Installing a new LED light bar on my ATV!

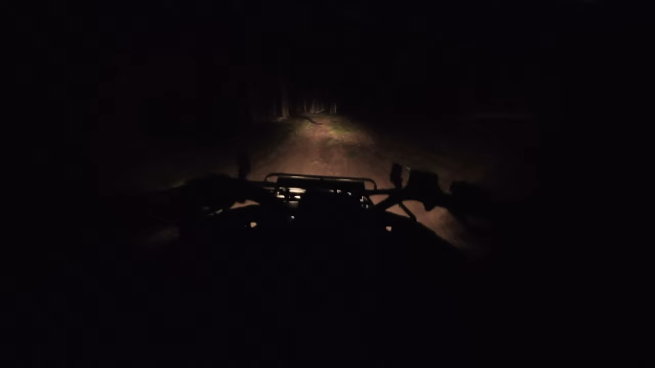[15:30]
And what you can see is that really, I can only see at about 20 or 30 yards in front of me. It's well lit right in front of me, but it fades off really quickly past 20 or 30 yards. Now let's click on that high beam LED light bar. And boom, what a massive difference.
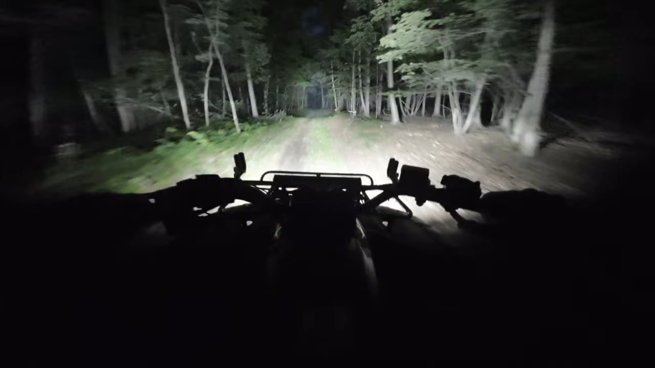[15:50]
That 20 or 30 yards is now lit up like daylight in front of the four-wheeler, and I can now see probably a hundred or more yards down the trail. If the trail's straight, it just lit up with way less shadows, way clearer, and way easier to see out in front of me. But I also noticed that that flood pattern lights up the side of the trail really, really well.